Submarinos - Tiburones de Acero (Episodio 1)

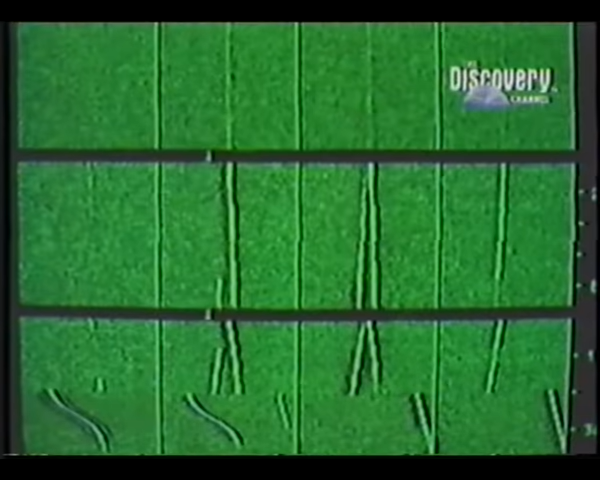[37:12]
Cada punto de luz verde representa un sonido. Las líneas verticales indican la presencia de barcos y submarinos en el mar.